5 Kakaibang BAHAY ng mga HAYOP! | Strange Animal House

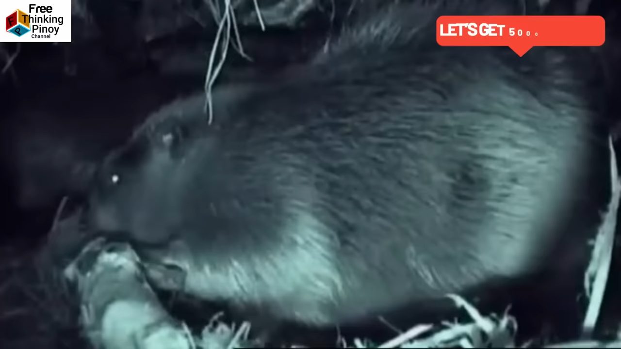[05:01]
Malamig at komportable ang loob ng kanilang bahay kaya ito ang paboritong pwesto ng mga beaver.